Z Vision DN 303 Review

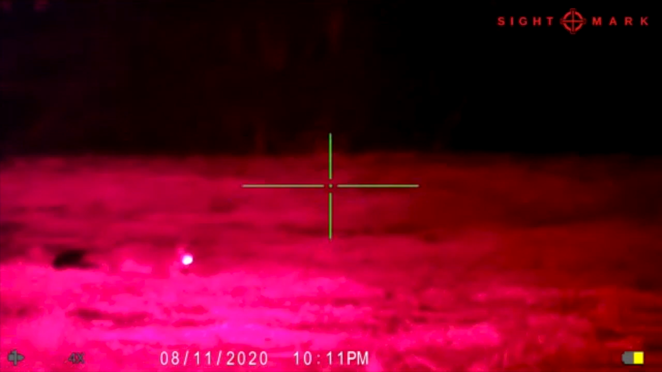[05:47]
The red light in this is absolutely insane.
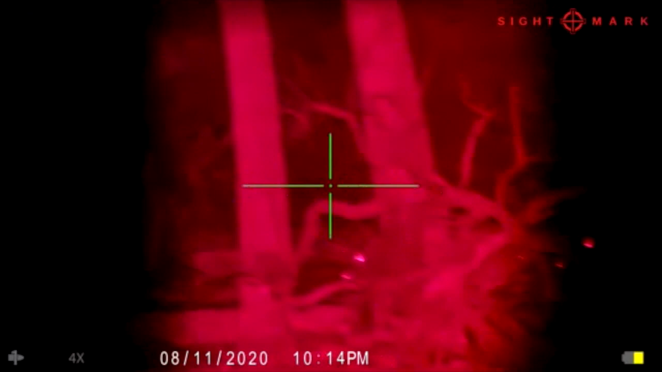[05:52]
It's clean, it's crisp, and it's incredibly bright. The field of view and the range that I'm
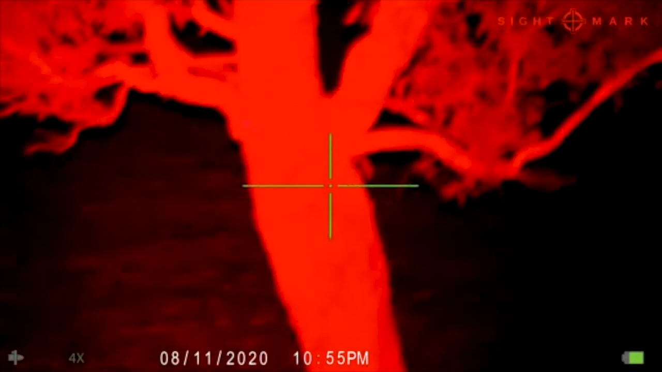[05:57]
getting out of this torch easily out to 450 to 500 meters,
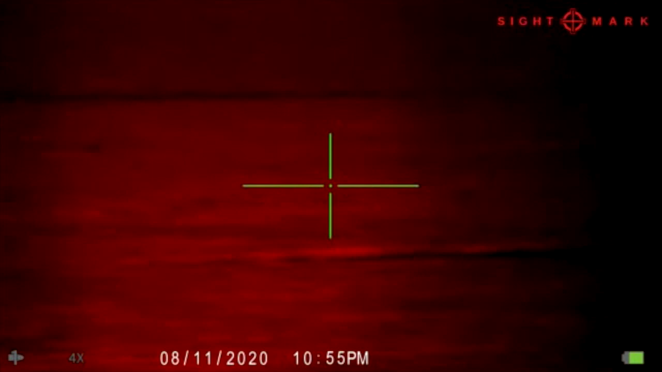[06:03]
as you'll be able to see in some of this footage, where I've got a kangaroo at the tip of a hill that I've ranged at 400 meters away. It's clear as day.
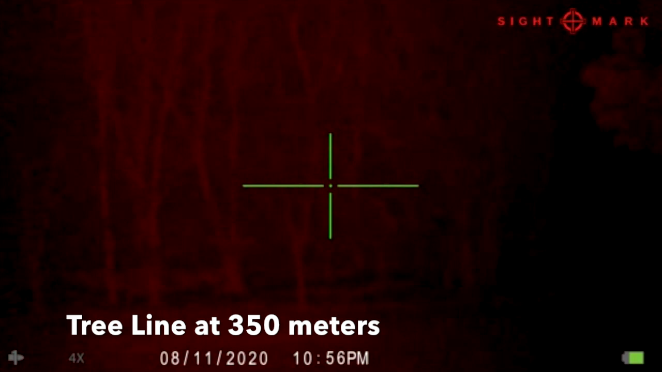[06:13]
Now, again, the footage just does not do this torch any justice,
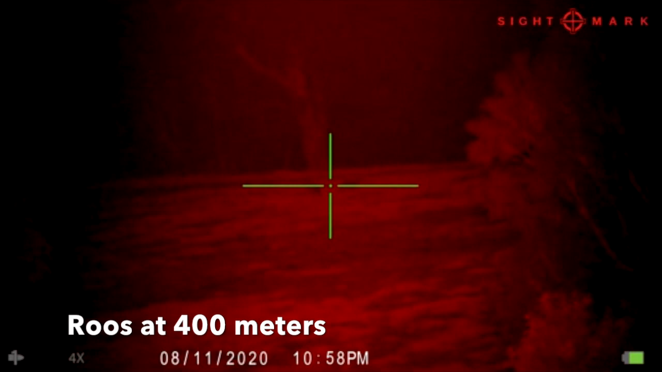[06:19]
but you can clearly see compared to the white light before that this light is absolutely insane. Finally, flicking over to the infrared light.
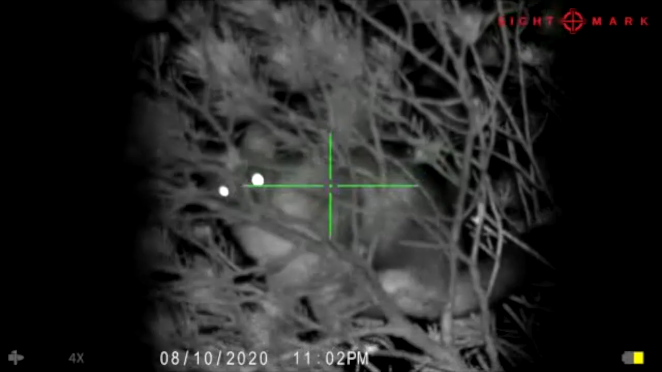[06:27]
Now, I haven't used any other infrared torches in the past to be able to compare it to anything else,
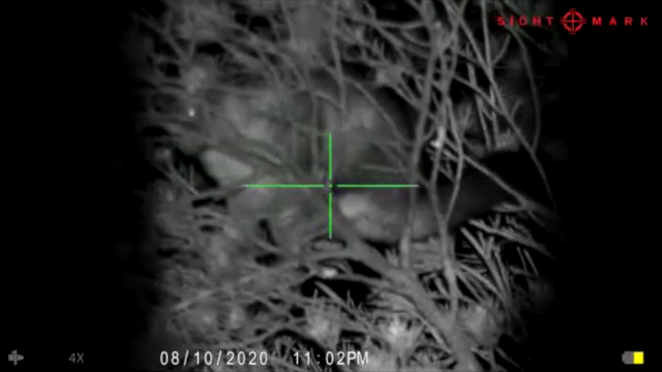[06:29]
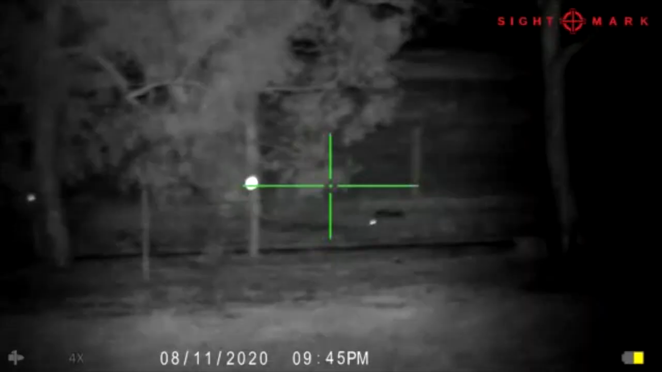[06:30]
other than the infrared light that's in the Maganon night vision goggles.
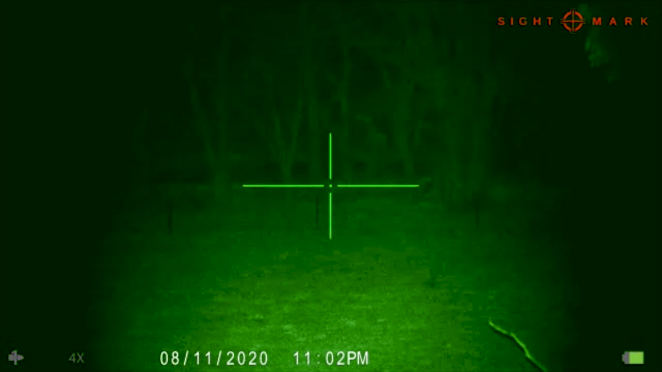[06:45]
so you can range the distance that you're getting out of it in the field of view.
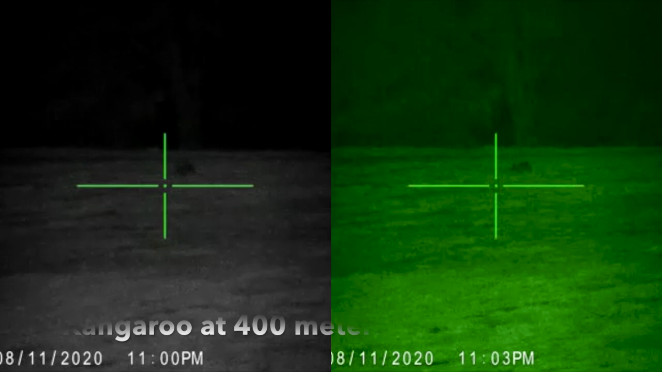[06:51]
So, hopefully, you'll be able to compare to anything else that you're currently running. But, this is just such an awesome light.
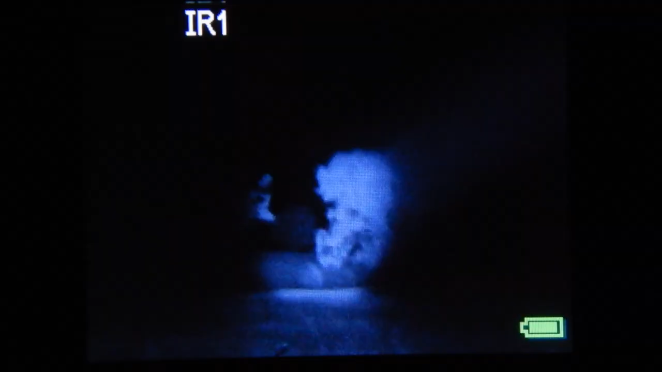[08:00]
My field of view went from a couple of hundred meters out to 500, 700 meters easy.